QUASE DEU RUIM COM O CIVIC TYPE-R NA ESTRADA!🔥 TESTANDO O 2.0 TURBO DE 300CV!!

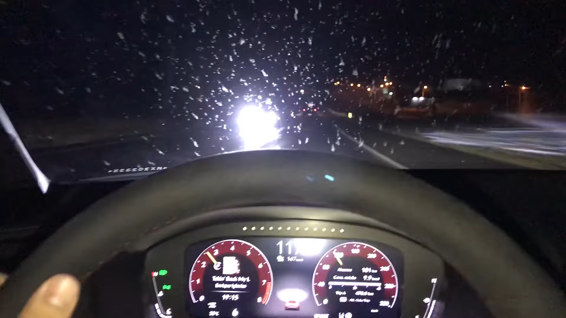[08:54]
Quando ele está no automático aqui, quando ele vê que não tem nada na frente. Vocês viram o carro passando aqui o quanto pegou de... Como é que fala? De bicho aqui e brilhou. Enfim, aí ele acende sozinho aqui o alto e o baixo. Enfim. Aqui eu não conheço muito bem, mas acho que dá pra passar esses dez carros aqui.
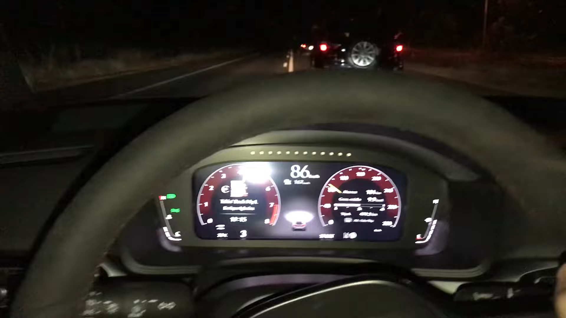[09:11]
Não conheço. Está vendo um pouco de luz ali, então vai esperar. Vamos começar o caminho. Estava longe demais. Tudo bem. Vamos ir aí.